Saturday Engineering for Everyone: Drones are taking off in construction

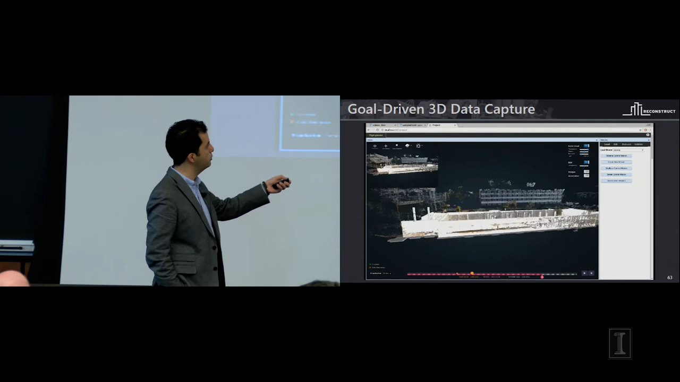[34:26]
The drone operator would be able to place cameras. So this is the camera viewpoint of the drone.
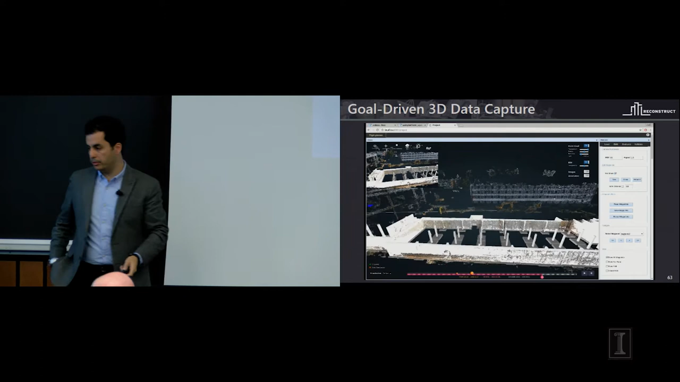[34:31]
In a moment, you're going to see that drone operator would start placing camera. We just placed one. I'm going to advance this a little bit.
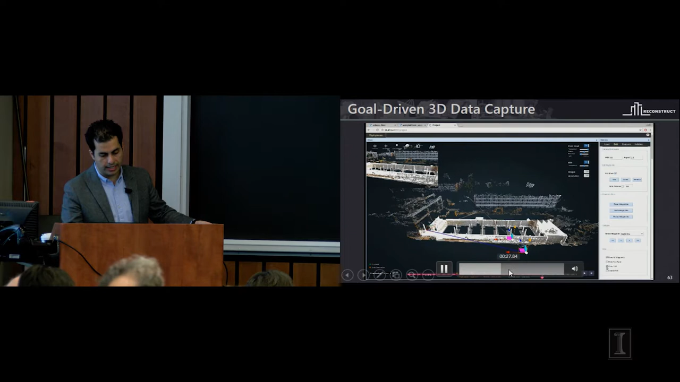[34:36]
You see the flight would be created. It would be simulated.
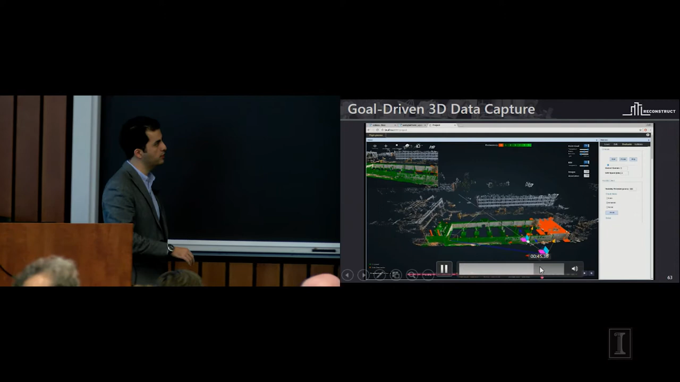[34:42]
And before a drone is actually operated on a job site, we can color code elements whether this drone operation would actually capture every single thing that is happening on the job site. So you can guarantee that the drone operator will show up on the job site within 15 minutes, everything is done.
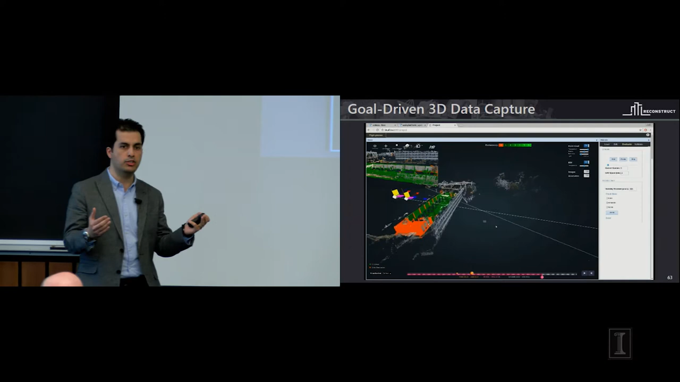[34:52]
And you don't need to bring this person back on the job site to do another one because the data capture was not complete.